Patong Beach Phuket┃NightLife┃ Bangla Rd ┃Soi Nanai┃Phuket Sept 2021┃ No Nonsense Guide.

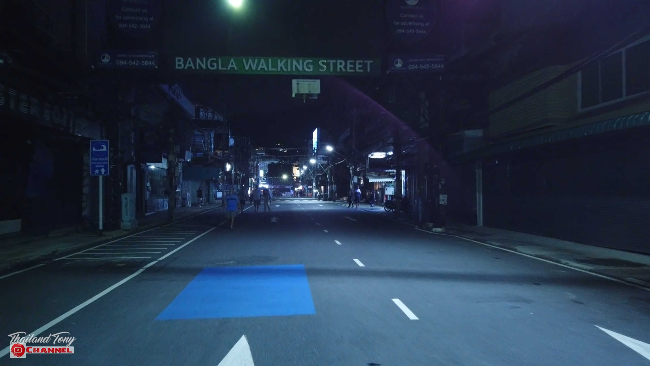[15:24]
Now, whether they've been tipped off that I was coming tonight and they've all shut the bars, I don't know. I haven't seen one bar open along Bangla Road at all.
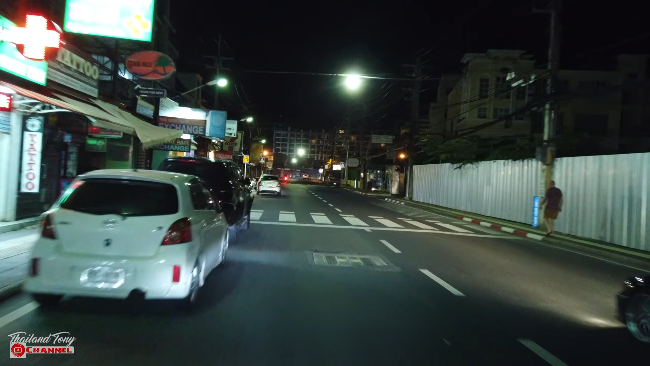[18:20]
So we're just passing the area known as O Top. As you can see, nothing open, no sign of life around here.
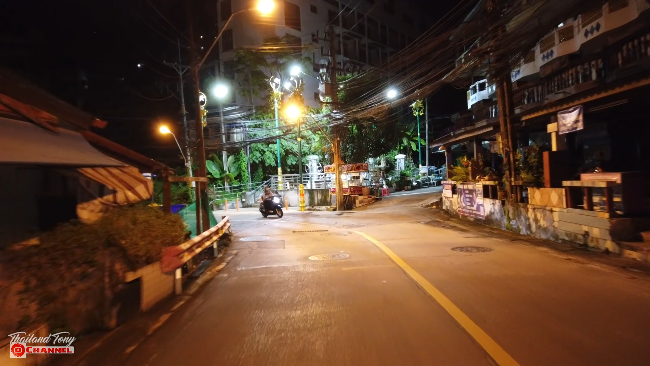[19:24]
There's a few open already I've seen. Nat there trying to dodge the drains that they've got in the middle of the road.
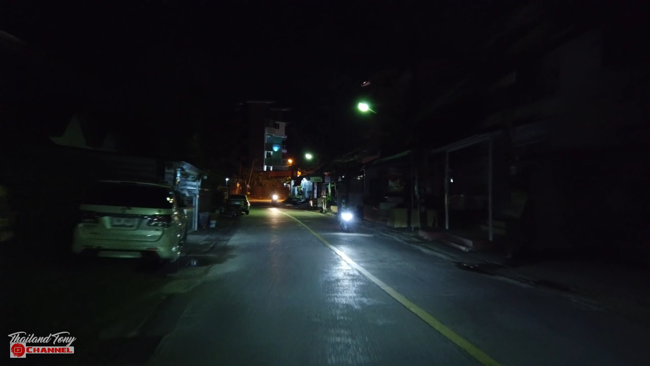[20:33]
It was a lot earlier. It looks like places are closing up quite early because it's less open than there was when we first came down on our way down to the beach.
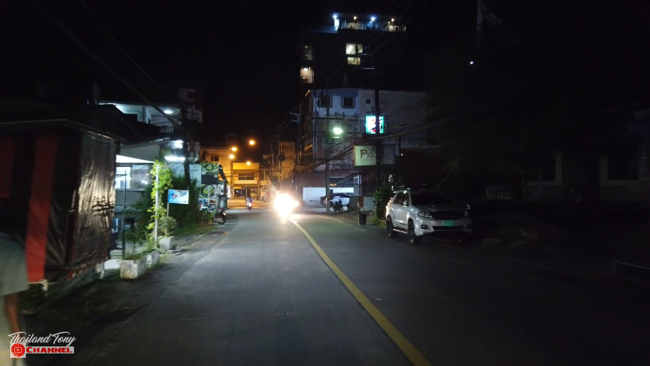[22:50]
Well, I'm quite disappointed because just 2 hours ago, there was quite a lot of life down here. Okay, well, as you've seen, not much life down Nanai Road now.